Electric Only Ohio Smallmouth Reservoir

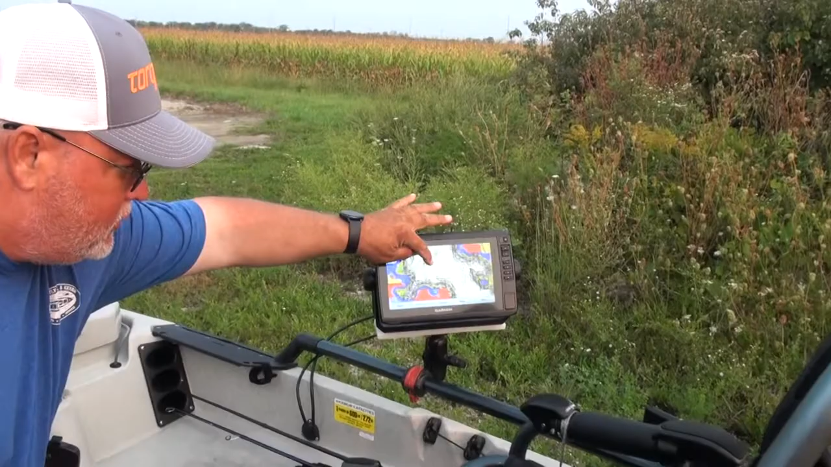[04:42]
Actually puts all the contours down to 1 foot contours.
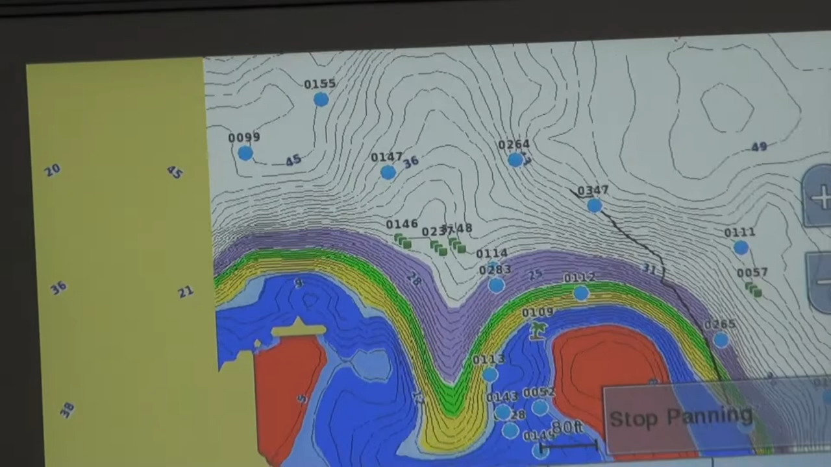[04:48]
It uses both side imagery and down imagery to create it.
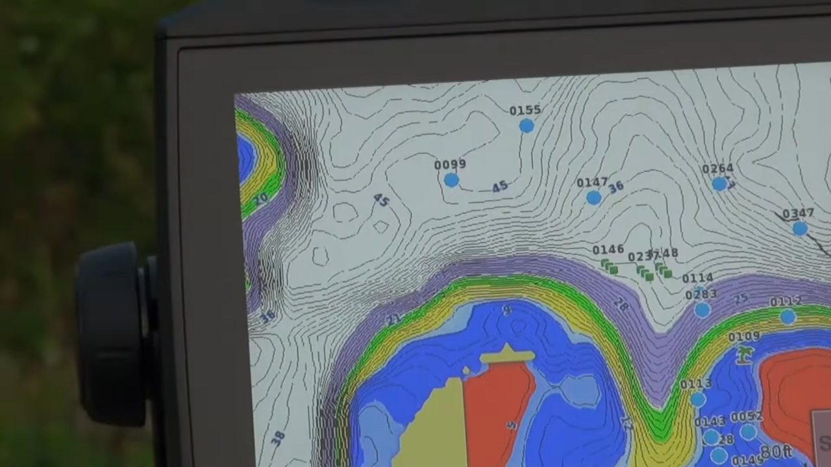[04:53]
It works very well. That's something I find in a lot of electric only lakes that I get to, the smaller ones, that like there's no chart.
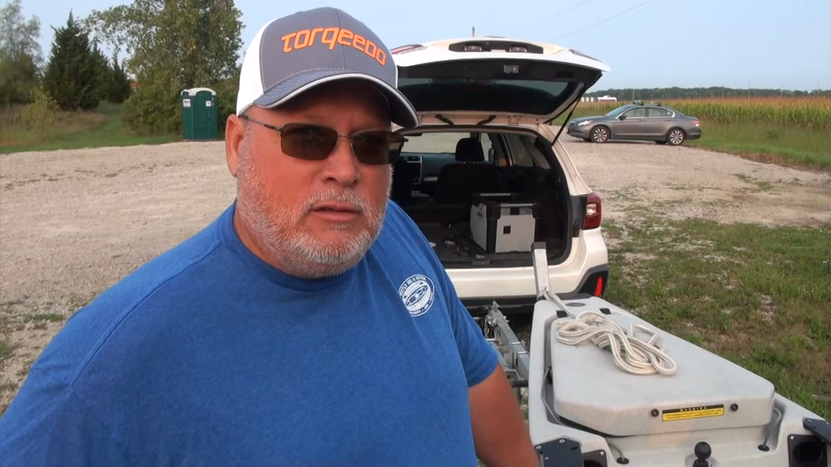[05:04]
So right, having that ability to build your own map for a small body of water is pretty critical. Right. So. Now here's the other thing that's really good with Garmin, is that you can upload that.
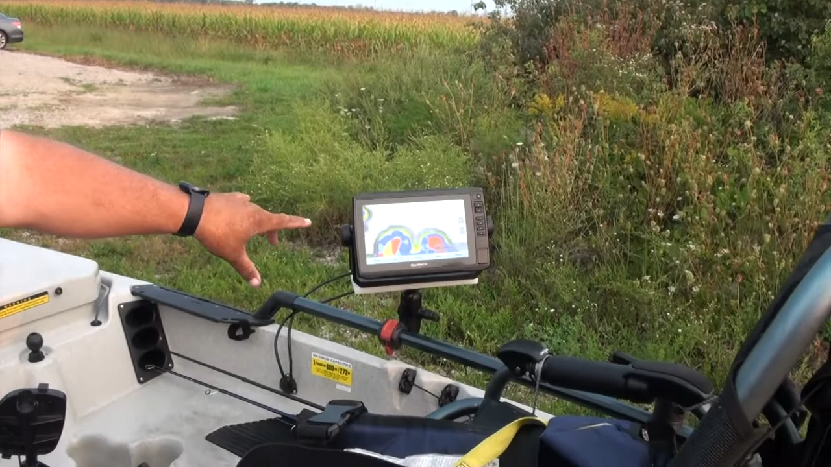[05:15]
Right. And then it's all saved on a little memory card.
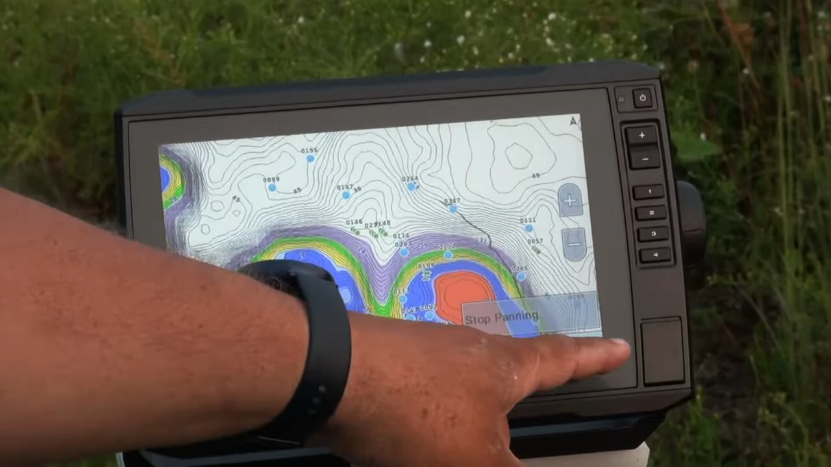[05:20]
Yep. And I could probably do 10 or 15 lakes on one card. Right.